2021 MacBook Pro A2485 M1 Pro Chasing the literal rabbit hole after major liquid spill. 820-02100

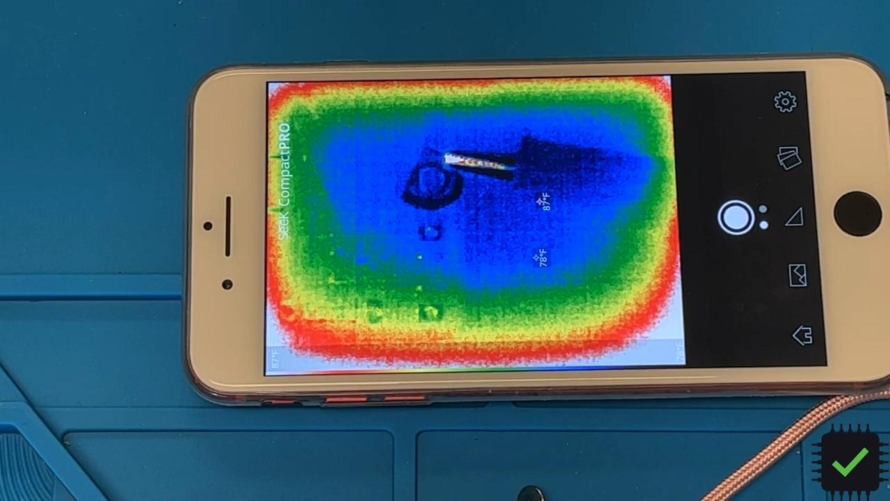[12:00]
I actually checked and measured a partial short on the PPV bus line. And after injecting one volt here into that line, the diode is actually, as you can see, the diode is kind of getting hot.
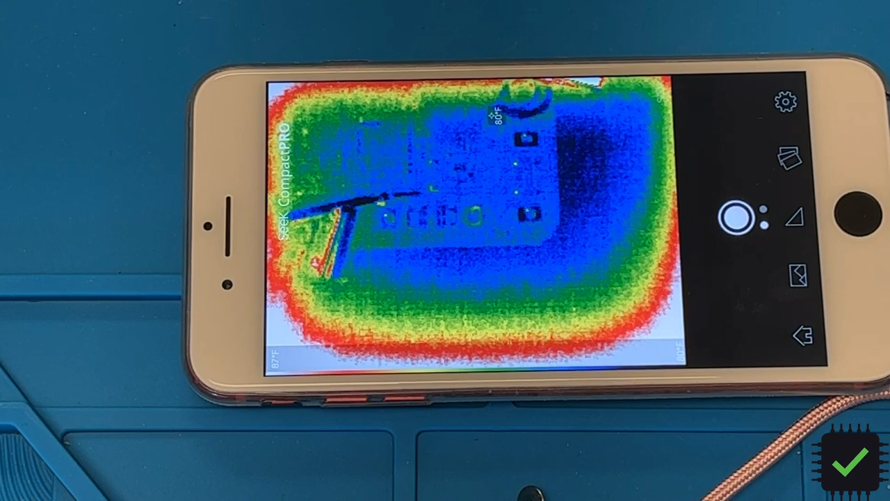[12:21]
Alright. It's just one one volt. Okay, so we're going to replace that diode and maybe that's going to actually fix our blinking issue, so it's going to charge again.
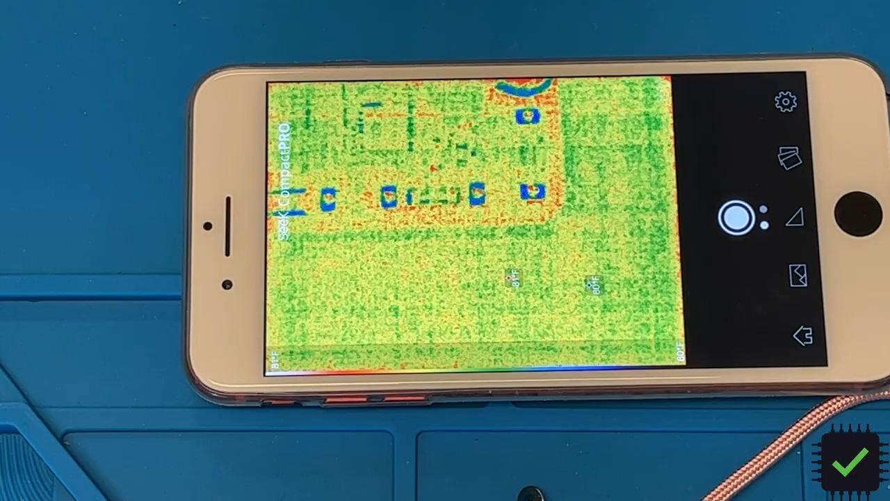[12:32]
Alright, so this is the diode in question and this is the shot key diode PMEG6020ER.